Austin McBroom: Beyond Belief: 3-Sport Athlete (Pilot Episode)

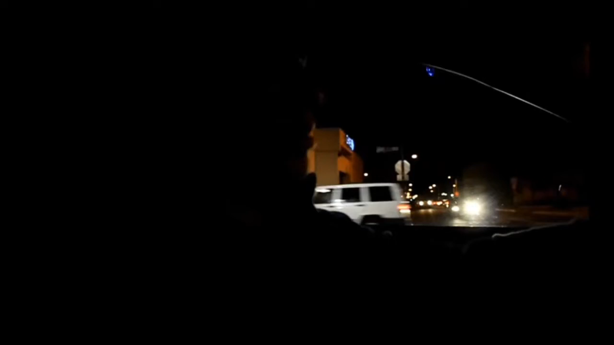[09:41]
This dude gonna stop right in front of me. Dang. Hey.